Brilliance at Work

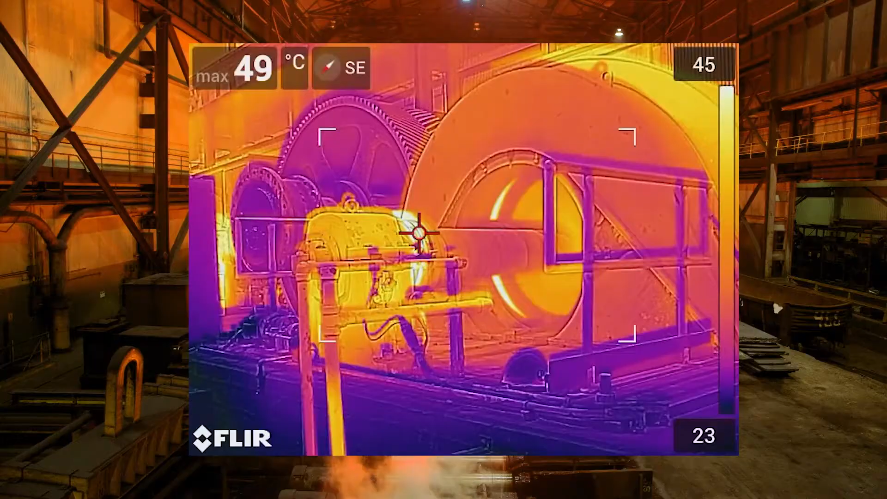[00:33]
On screen: max 49°C
The EXX Series offers up to 464 by 348 true native resolution,
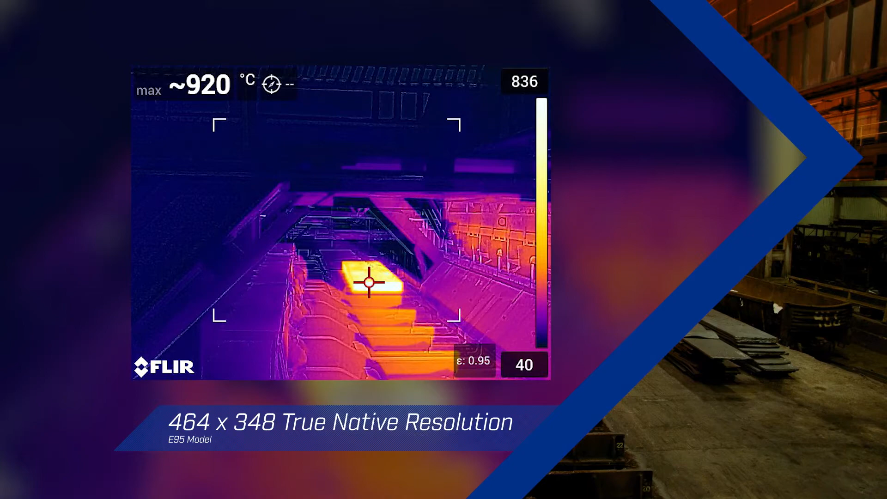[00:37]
multiple interchangeable optics that are auto calibrated to your camera,
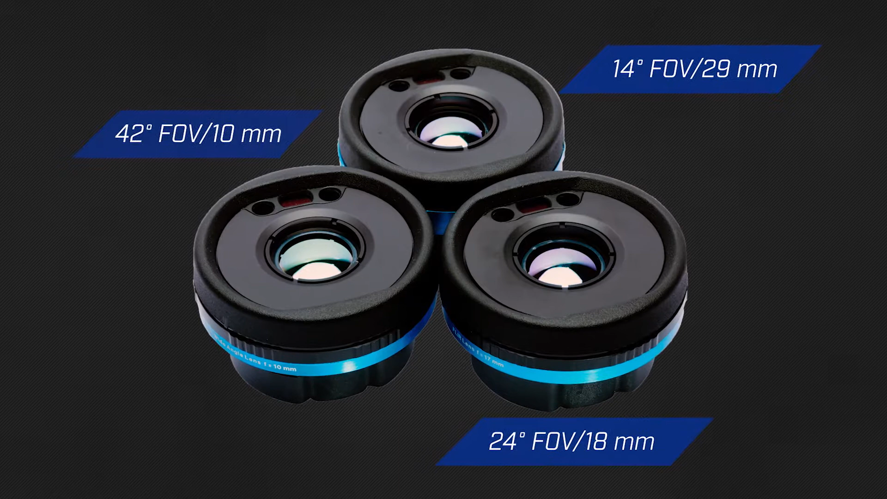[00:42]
and incredibly fast precise laser assisted autofocus.
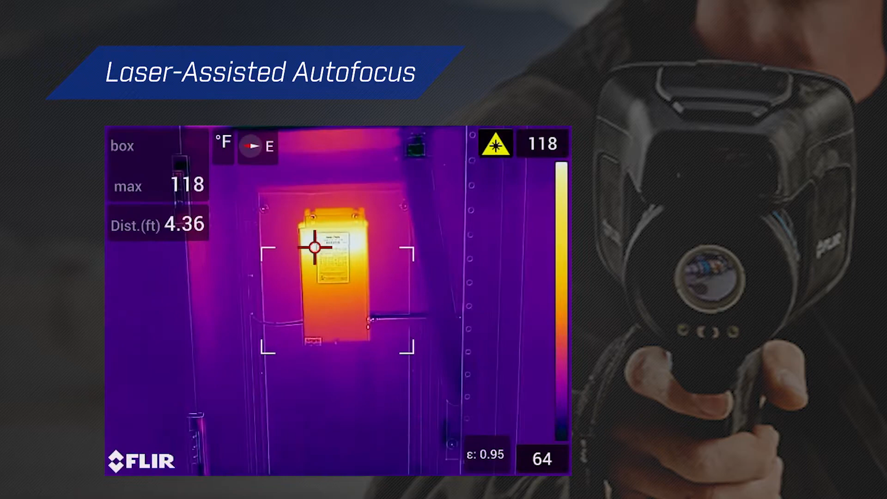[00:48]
On screen: max 118°F
But to get the job done right, you need more than great resolution and optics.
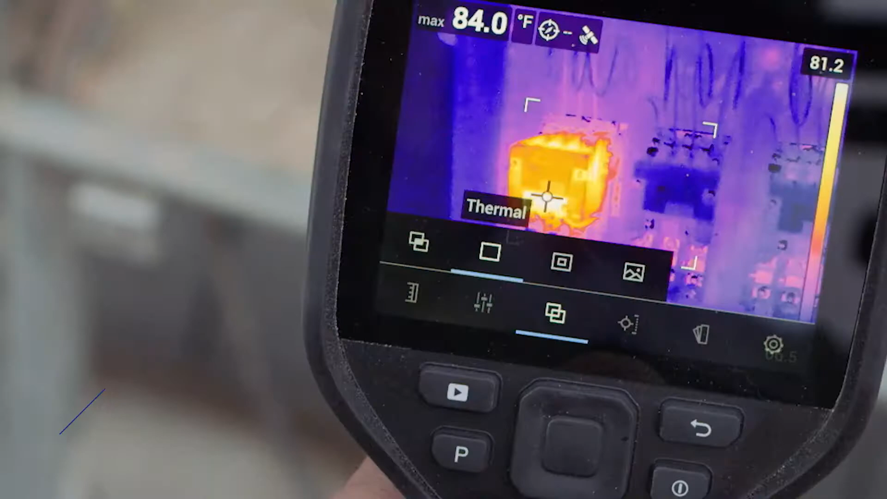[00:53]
On screen: max 84.0°F
Enhancements such as FLIR's patented MSX technology define image details.
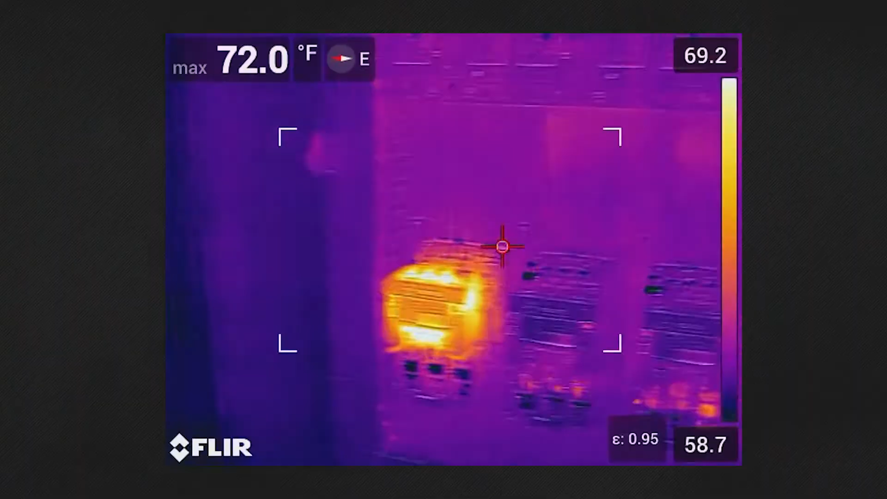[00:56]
On screen: max 72.0°F
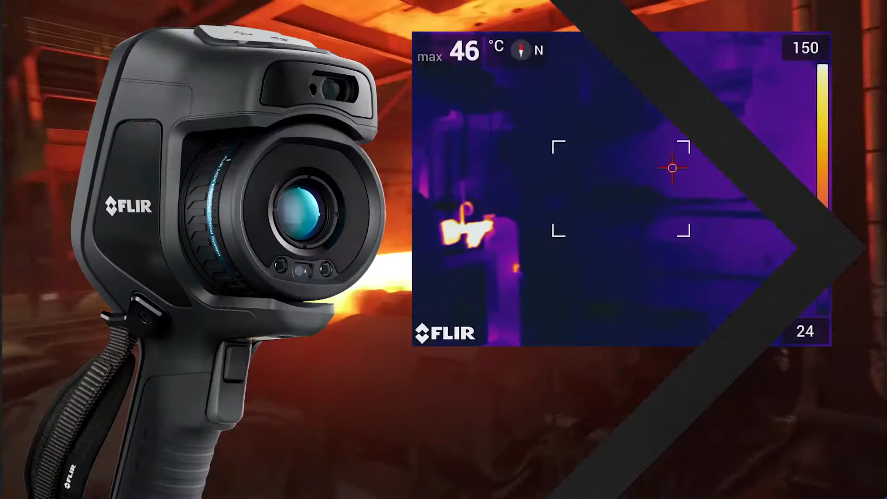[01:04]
On screen: max 46°C
Wide temperature ranges up to 1500 degrees allow you to accurately measure every gear, fuse, and component at your site.
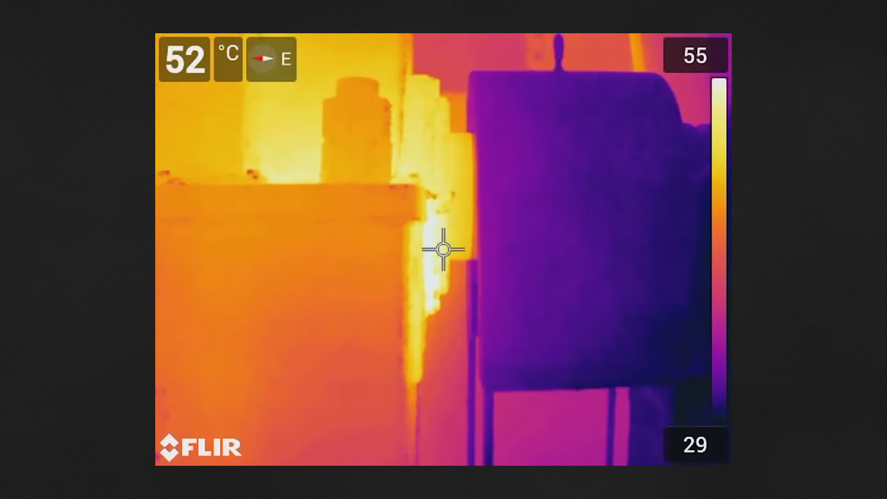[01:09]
On screen: spot 52°C
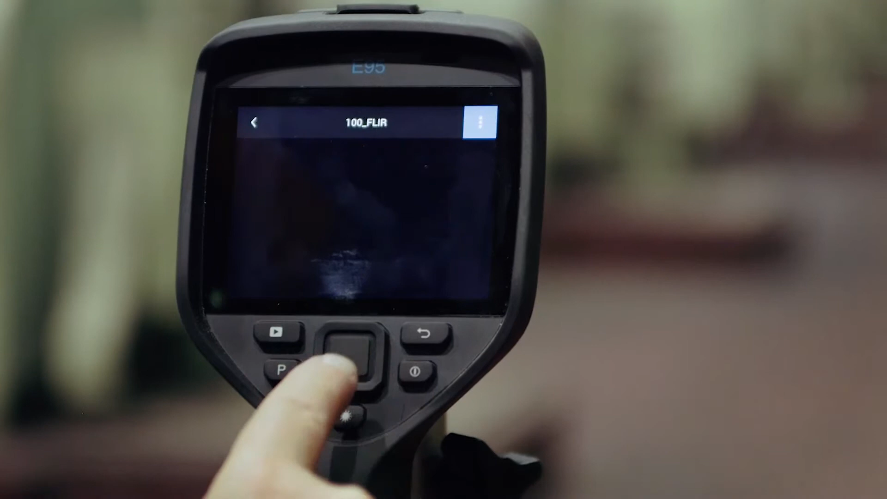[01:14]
On-camera tools improve organization and streamline reporting,
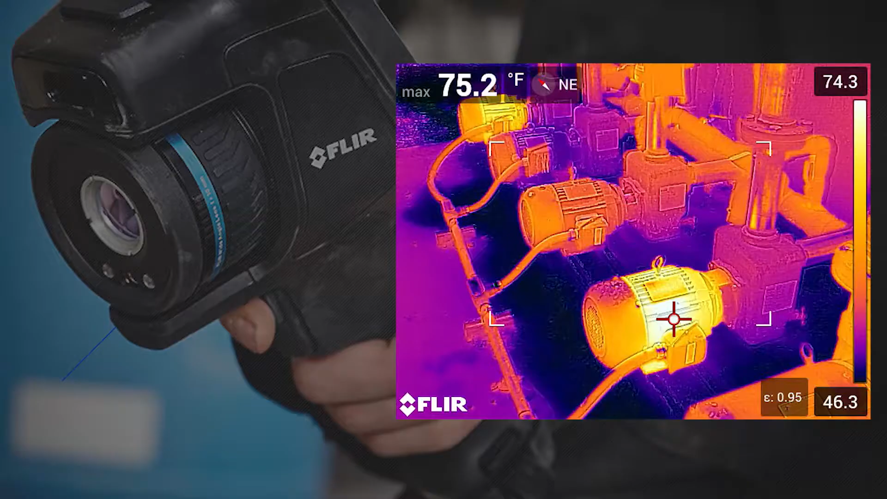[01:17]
On screen: max 75.2°F
like automatic GPS location data added to every still image and video.
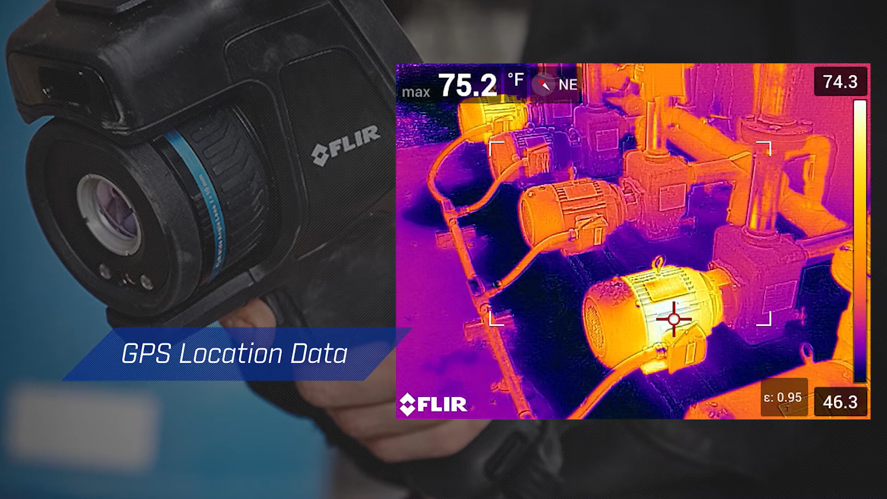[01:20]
On screen: max 75.2°F
A responsive,
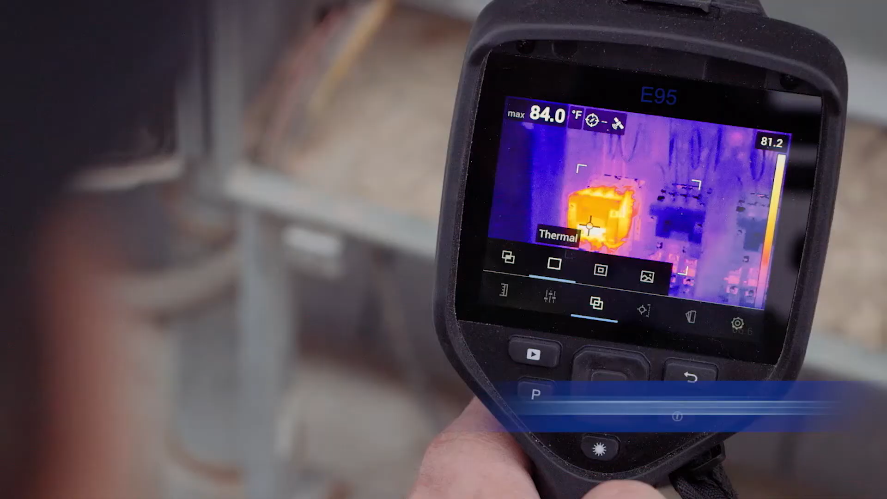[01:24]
On screen: max 84.0°F
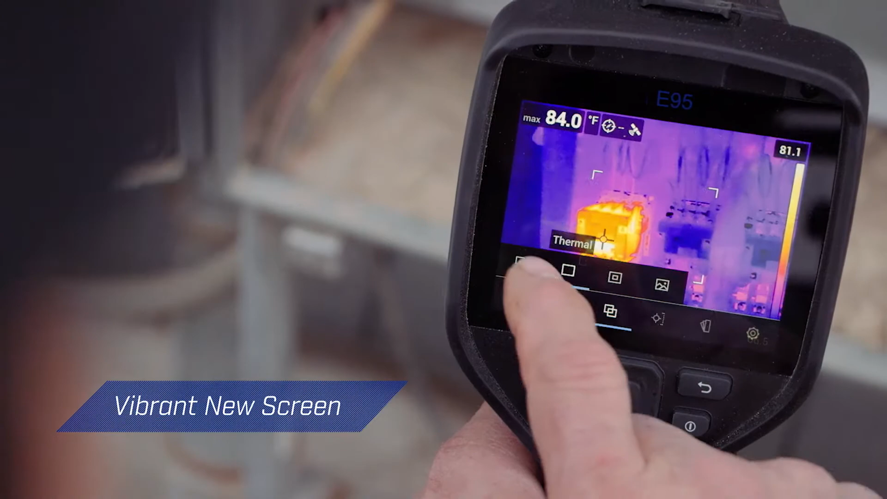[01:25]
On screen: max 84.0°F
intuitive interface and vibrant 4-inch screen makes the EXX Series easy to use at any angle.
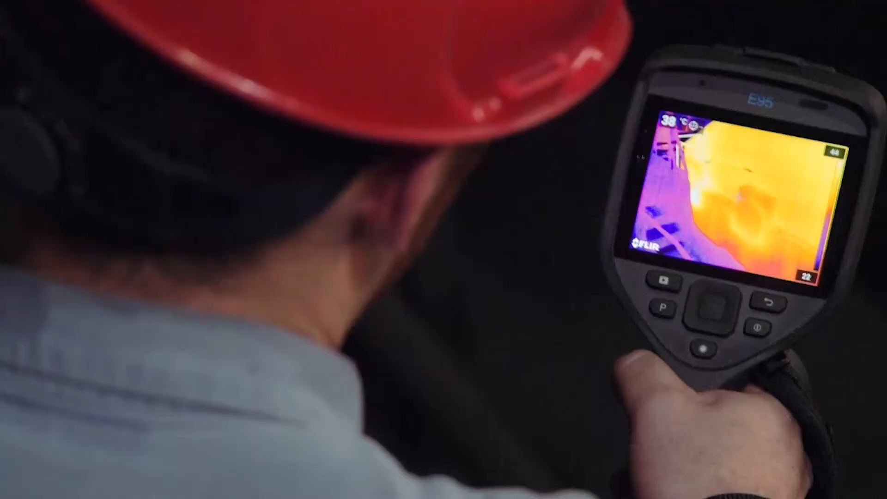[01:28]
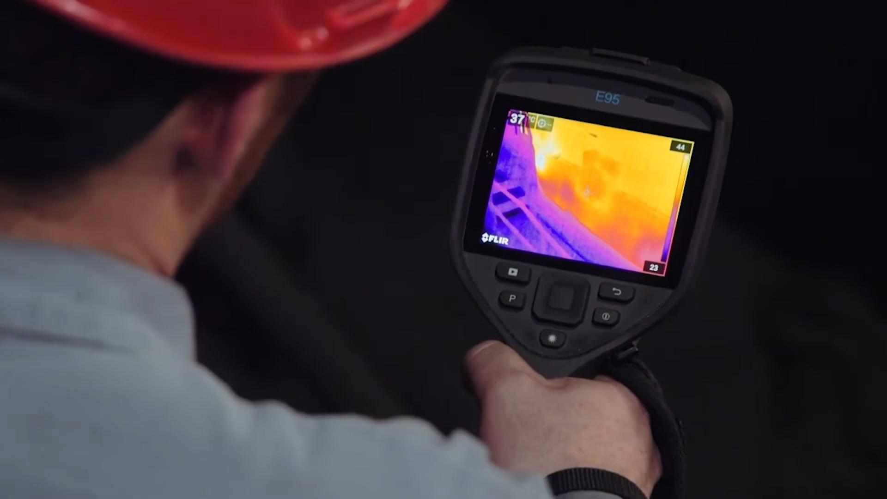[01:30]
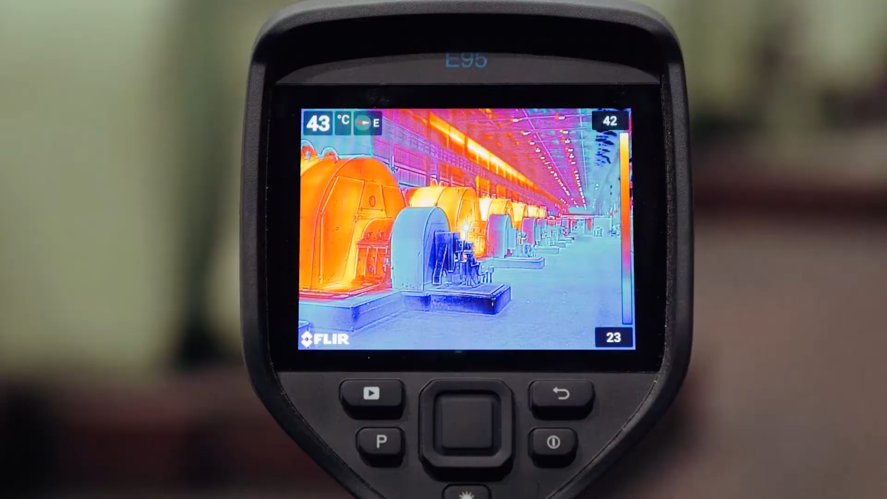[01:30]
On screen: spot 43°C
Plus, with programmable shortcuts like a one-button switch between the thermal image and MSX, you can set up the camera to perfectly meet your needs.